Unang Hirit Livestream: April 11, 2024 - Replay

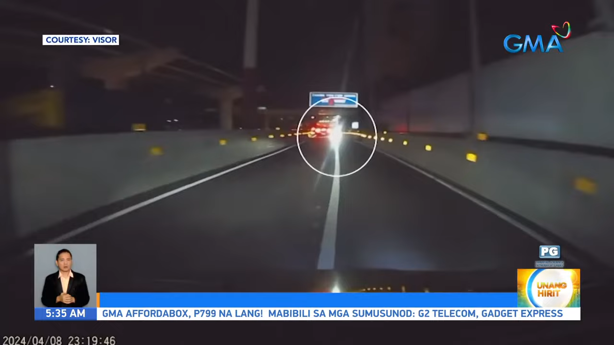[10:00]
Sa dashcam video ibinigay sa Mobility Network na visor, ayun o, bigla sumulpot ang isang motorsiklo sa harap ng sasakyan. Nangyari yan sa Balintawak exit na naman ng Skyway.